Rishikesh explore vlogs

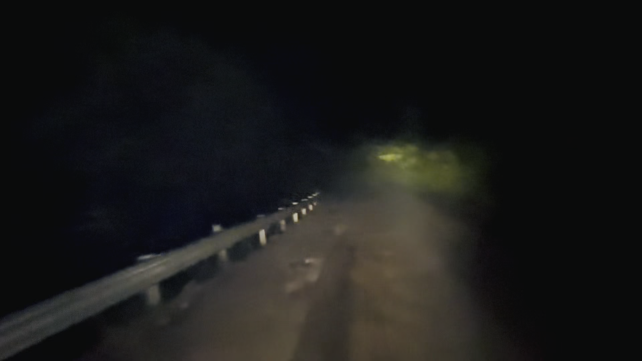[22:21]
तो भाइयों ये देखो, ये यार पूरा डरावना रास्ता है, और अब 4 बजे पूरी फट रही है भाई, कोई गाड़ी वाड़ी कोई कुछ भी नहीं,